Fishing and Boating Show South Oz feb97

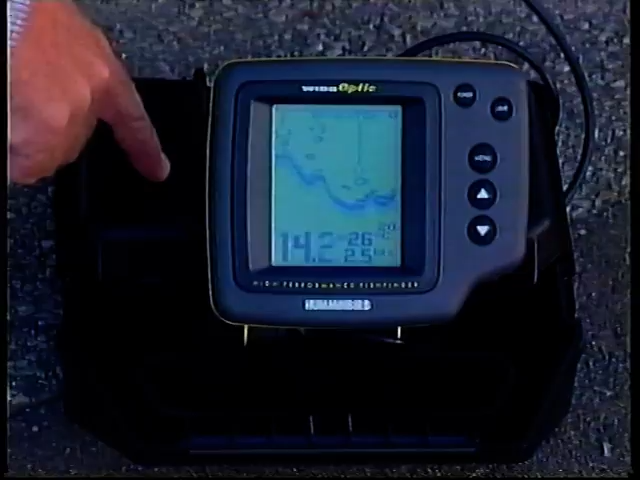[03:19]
Now the portable units run on twin 6-volt torch batteries, which means you can operate this unit in your boat without having to have a 12-volt system, and that's very handy.
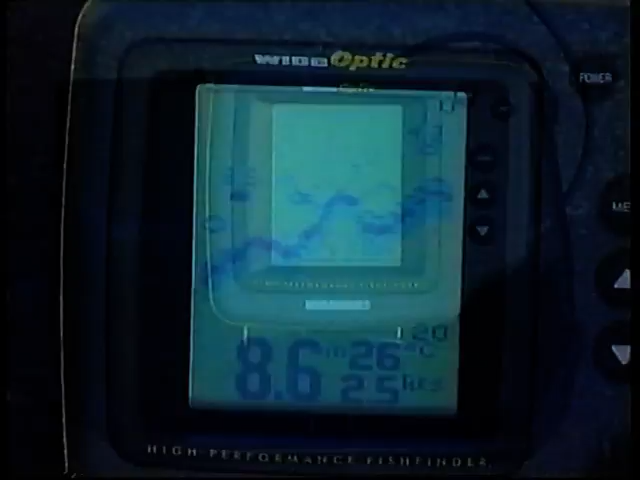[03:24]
On screen: depth 8.6 m, water 26°C
If you don't actually want to buy one of these compact units,
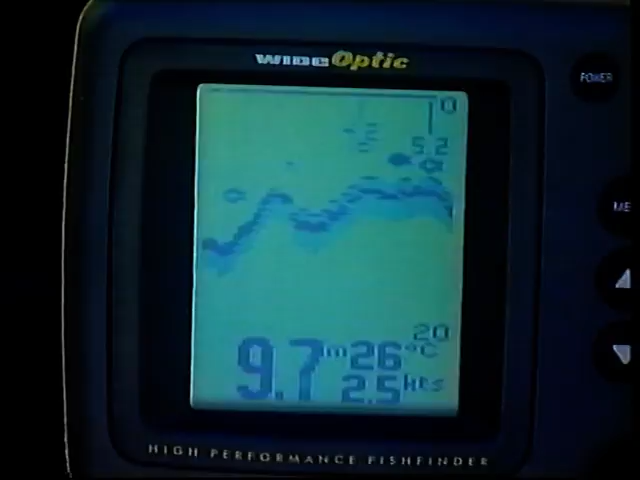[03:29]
On screen: depth 9.7 m, water 26°C, speed 2.5 kn
you can go to the guys at Glasscraft and hire one for a day or a week or as long as you like, and that gives you the try before you buy option, which is a very good idea. These Humminbird compacts have a terrific LCD screen.